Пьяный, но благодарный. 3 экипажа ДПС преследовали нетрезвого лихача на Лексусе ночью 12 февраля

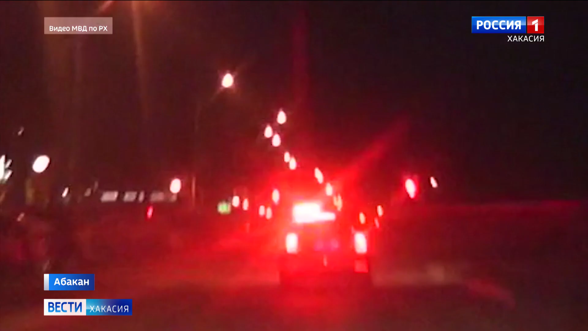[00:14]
Подозрительная машина ехала по улице Ерыгина. Экипаж ДПС начал преследование на Кирово. Остановили Лексус уже на Некрасово. В погоне участвовали три экипажа.